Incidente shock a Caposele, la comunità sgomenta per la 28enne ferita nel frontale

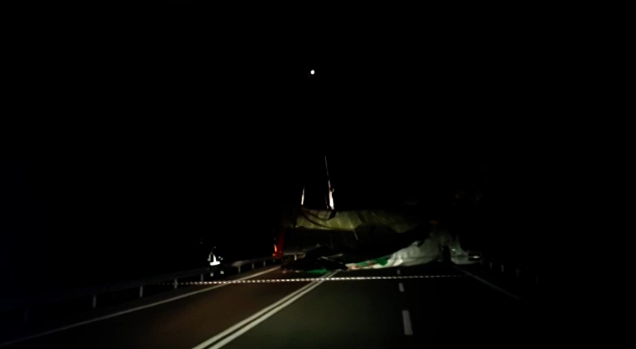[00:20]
La scena raggelante che si è presentata agli occhi dei vigili del fuoco del distaccamento di Lioni e dai soccorritori giunti sulla strada statale 691 nel territorio del comune di Caposele per un grave incidente stradale.